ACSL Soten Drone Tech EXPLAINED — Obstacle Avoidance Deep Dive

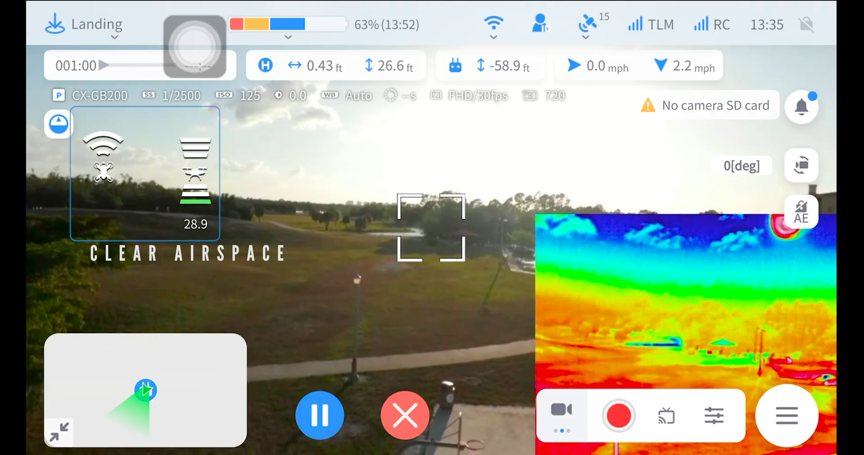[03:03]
One thing that is important to remember is that there is not a collision system that will detect any obstacles to the left or to the right of the aircraft.